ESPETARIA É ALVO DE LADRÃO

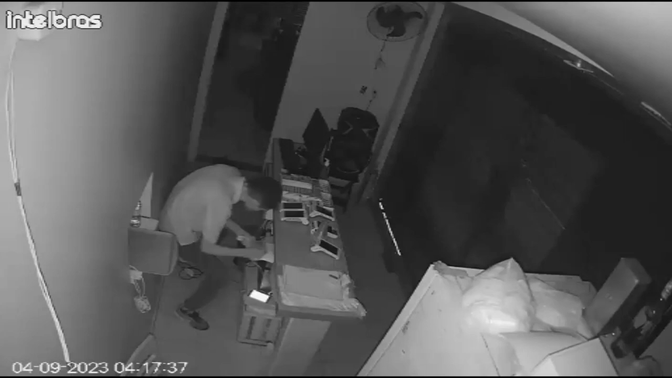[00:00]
As imagens a seguir mostram a ação de um ladrão na madrugada do dia 4 de setembro. O registro foi feito às 4 horas e 17, segundo informações,
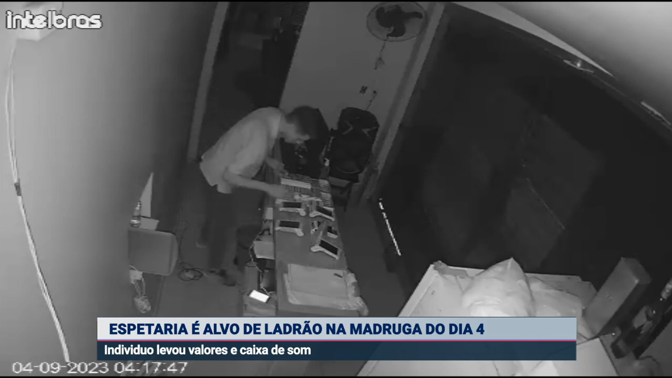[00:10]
o indivíduo quebrou o vidro com uma pedra e agiu sozinho, furtando pertences de uma espetaria localizada na Folha 28, frente à Unifespa. Dentre os pertences roubados do local, uma caixa de som foi levada e valores do caixa, no qual a quantia ainda não foi divulgada. A CIDADE NO BRASIL